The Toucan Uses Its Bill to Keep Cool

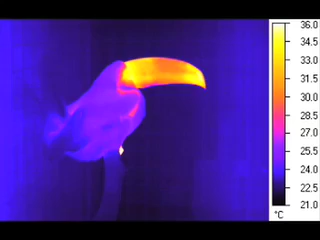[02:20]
What you're seeing here is a time lapse, so there's a rather rapid playback speed. And what we observed that even though the air temperature itself is not that warm, around about 20 degrees, the bird has an extremely warm bill, maybe 10, 15 degrees warmer than the ambient temperature. As it falls asleep, the bill actually warms up transiently and then eventually cools back down to air temperature,
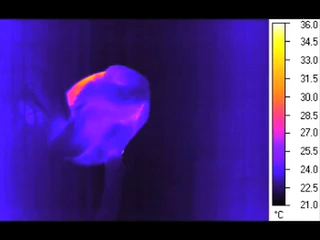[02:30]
nearly a 10 degree change. If you notice, the pink edge of the bill gradually turns purple and then eventually goes down to blue, the lower temperature on the scale. These changes in bill temperature likely accompany a change in core temperature of the bird, as it's common in warm-blooded animals or endothermic animals to lower their body temperature during sleep. These birds adopt the lower temperature, but in order to do that, they have to dump the body heat somewhere, and we're proposing that they use the bill to dump that body heat.
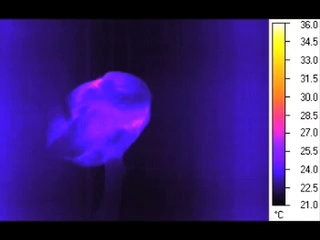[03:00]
Our second video is from a later stage in the sleep phase of the toucan. What you're looking at here is a 2.7 hour trace demonstrating that the toucan has fully gone to sleep, has adopted a typical sleep posture of birds where they tuck the bill behind the head and between the wings.
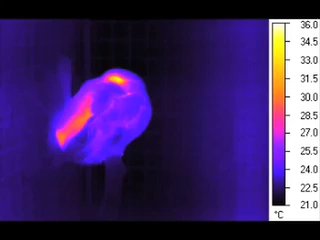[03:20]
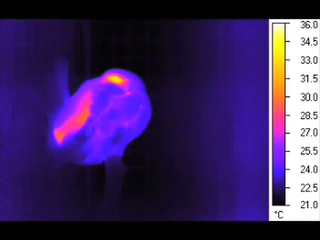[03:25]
But unique to the toucans and toucanettes is they actually reflect their tail feathers backwards over top of the bill, and this sort of rather awkward position appears to be an attempt to insulate the bill from the environment, but the thermal imaging still reveals the heat coming or emanating from the bill tucked behind the feathers. So you'll see, hopefully, in the video here, you'll note the bill transiently warming up and cooling down, going from colors of purple or blue back up to oranges and yellows,
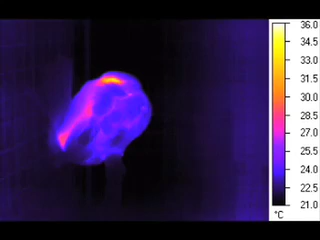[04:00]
and then towards the end of the video, it starts to warm up again. And this is happening even though the birds are not moving or even appearing to wake up. It's just simply staying asleep on its perch. We think these are the results of changes in sleep state.
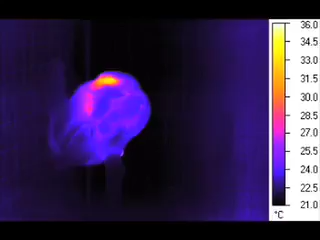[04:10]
We need to confirm this, obviously, but the major reason we presented the video was to demonstrate that, in principle, the bill is not a statically or held at a static temperature, but can be relatively variable in temperature.